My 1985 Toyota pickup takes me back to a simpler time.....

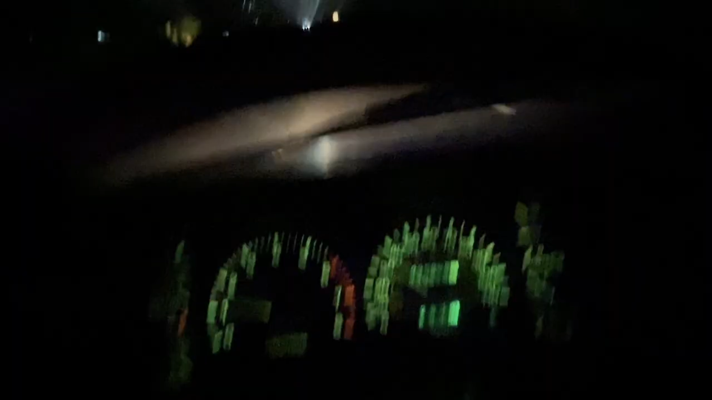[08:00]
When you get out on the open road in the pitch black dark, the headlights don't seem as bad. Just look at how nice these gauge lights work. I guess that's a Pioneer or Kenwood stereo of some kind. It's got an Espanol menu and it's got like 37 different levels of brightness,